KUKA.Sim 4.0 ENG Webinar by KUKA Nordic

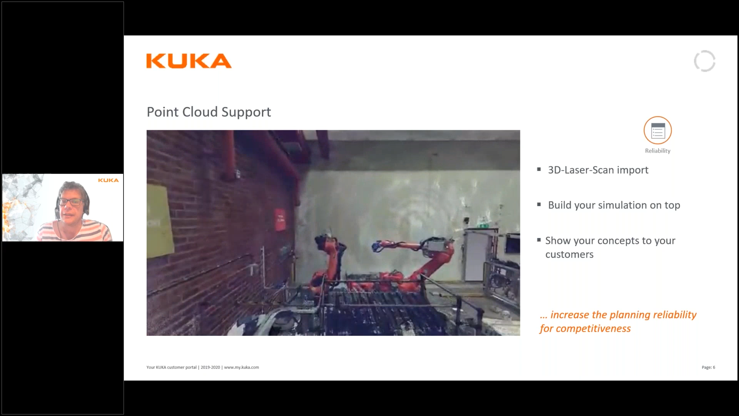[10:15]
animation in KUKA.Sim here which we have exported
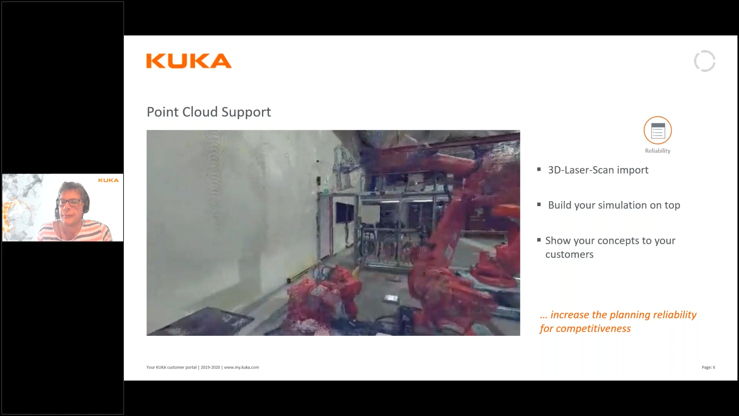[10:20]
As a video file the video file here is the result we see here
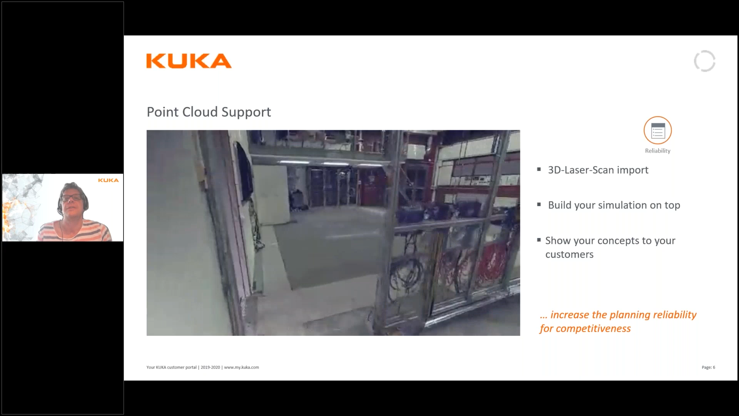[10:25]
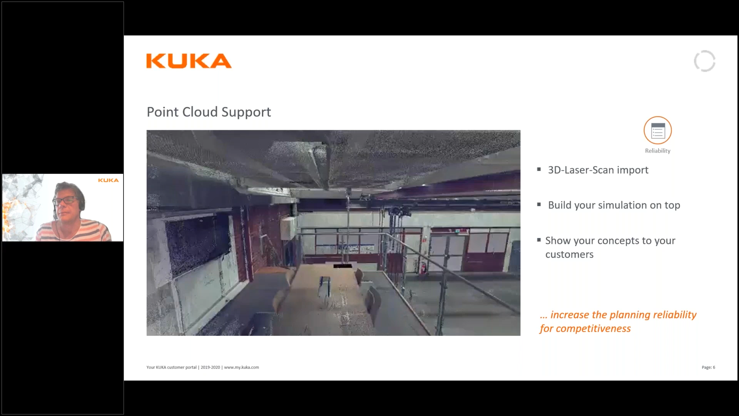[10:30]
So it's also usable in points in situations where there are no layout drawings it's then possible to actually scan the environment And use it from that and talking